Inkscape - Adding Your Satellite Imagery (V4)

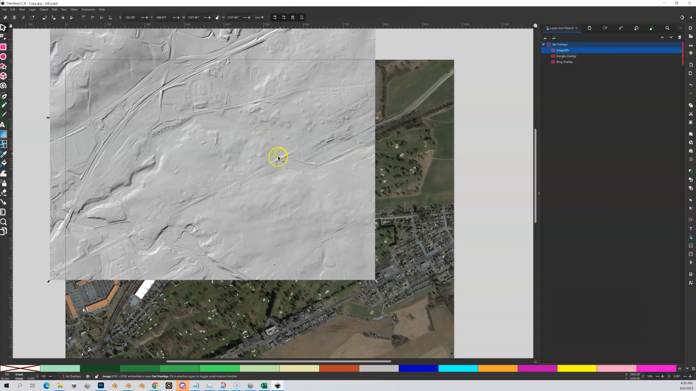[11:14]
Well, it's basically like a shaded topology map. So you can see things that you normally wouldn't see. It's very easy to see where there's buildings and water and things. It's just another option for lining things up. Now, does this look lined up to you? No, definitely not.
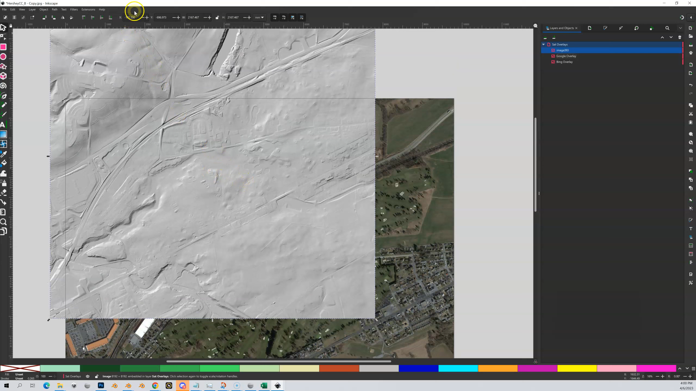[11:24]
What do we need to do? We need to change this to zero. We need to change this to zero. And what's this? Yep. Our terrain size.
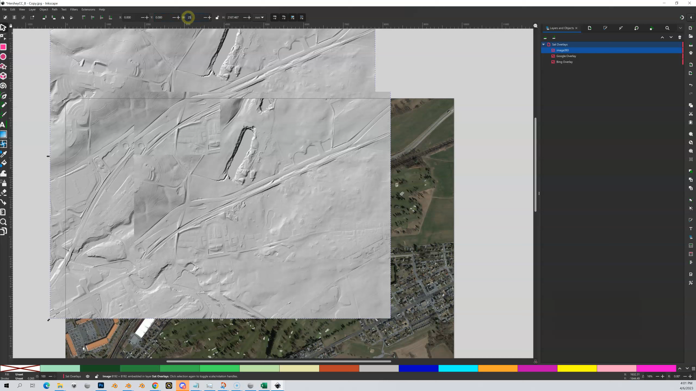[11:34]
Well, your terrain size, not mine, not 2591. Whatever yours is. Enter. Now you can see.
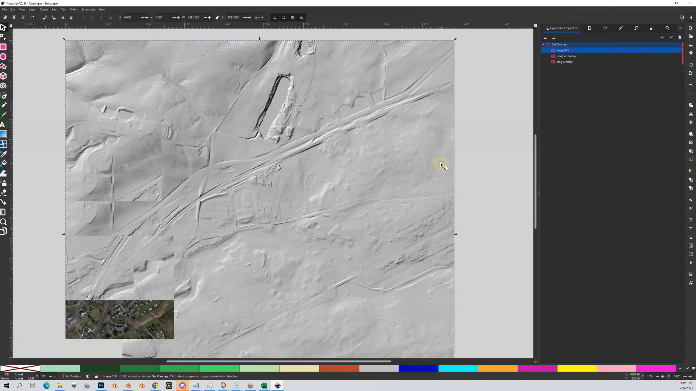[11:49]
That I've got these three things. So let me rename this. I'm going to rename this guy. Hill. Shade. And you can see that I can turn this off.
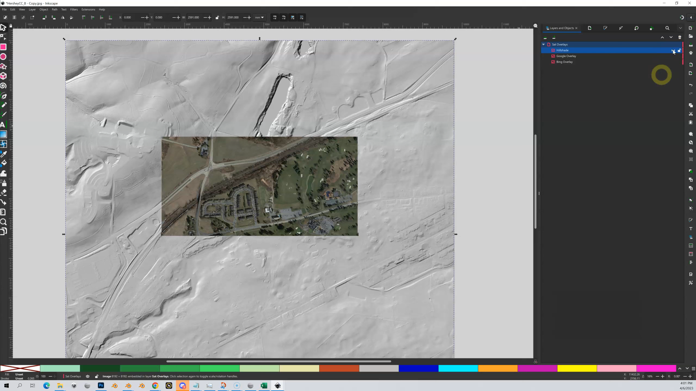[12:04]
OK, so now I'm looking at my Google overlay because it is on top of my Bing. So things higher in the higher, the higher in the hierarchy there over here. There's the top. Let's be on top.